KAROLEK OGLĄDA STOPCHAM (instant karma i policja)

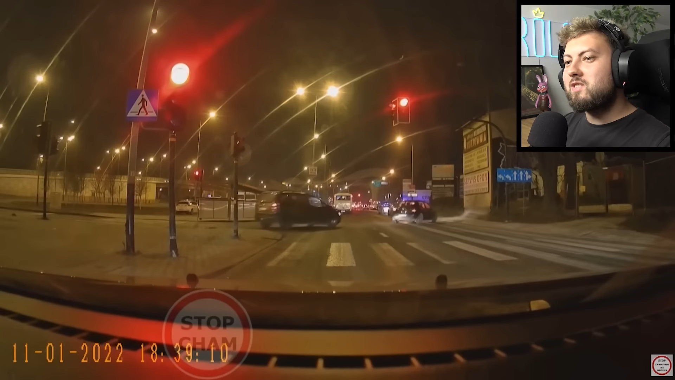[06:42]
Takie już po prostu zgniła pomarańcza światło. Wiesz o co chodzi? I takie było. Ja bym zaufał, ale nigdy nie wiesz. A ci go tam wyprzedzają. To jest podwójna ciągła też? I oni normalnie go wymijają. Czy nie, nie można było wyprzedzać. Dobra. Tak jakby policja zatrzymała trzech naraz. Które porąba na akcję. Że każdy robi ten sam błąd. Pomarańczowe. A ten sobie pojechał. No już by... O, jeszcze taks... I taksóweczka. A ci sobie poczekali. Panie taksówkarzu. No nie wiem, czy jest się z czegoś miać. Brawo.
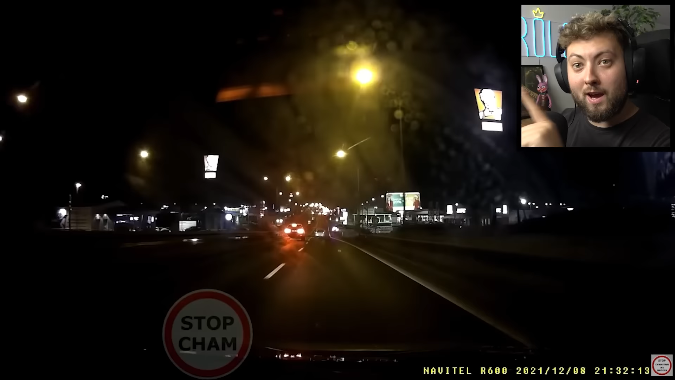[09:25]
I zobaczcie, ile czasu to zajęło. To jak on... Jak ten gościu, który miał być zatrzymany, on musiał pruć. Ale chciał niech stali. Normalnie musiał pruć. Po prawej stronie stali.
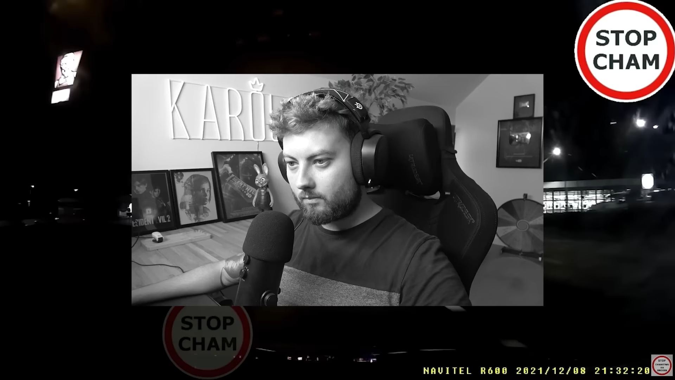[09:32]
No i dobra. Dobra. Wszyscy, wszyscy ten. Wszystko wiadome. Białe Audi za Carre za zapierdzielanie. Witamy w Krakowie. I to przed Krakowem. On już był w domu. On już był w domu. Cholera.
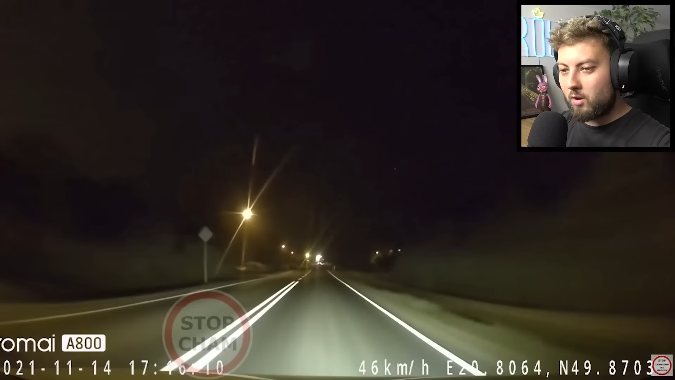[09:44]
Dobra. 46 na godzinę na 50 prawdopodobnie. Tu będzie jakieś wyprzedzanie. Obstawiam od lewej. Okej. Czyli on jechał koło 70, 80. Jeżeli droga to była 50. No to można puścić znaną wszystkim piosenkę. Fuck the police. Come straight for the underground.
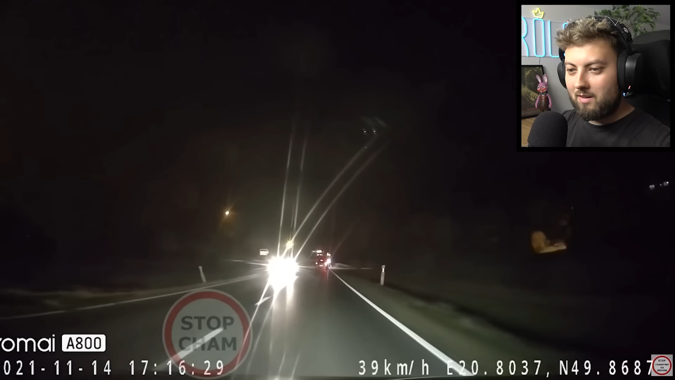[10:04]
No, ale... A, już został złapany. Za szybko. Czyli pewnie 70, 80. Jak to była 50. I przekroczył o 30. To przy nowych przepisach 800 zł. I chyba 6 punktów. Czy 8 punktów. Porąbana sprawa. Także uważajcie o jakieś życie.
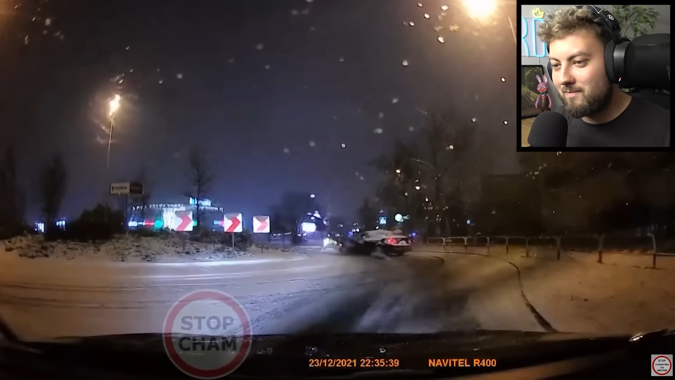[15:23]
I... Można powiedzieć, że to było dość przypadkowe. To nie znaczy, że on... On po prostu zarzuca go. Policja oczywiście ma prawo dać mu mandat, prawdopodobnie, za niewłaściwe opony. Bo może jedzie na letnich. Albo te zimowe, na których jedzie, są już tak zużyte. A policja sobie czekała. Proszę bardzo. Specjalnie na rondzie czekaliśmy na kierowców BMW, żeby ich łapać tutaj za różne drifty. Czy oni jeszcze zastanawiali się, czy podjąć decyzję o zatrzymaniu go? Chyba zanim pojadą.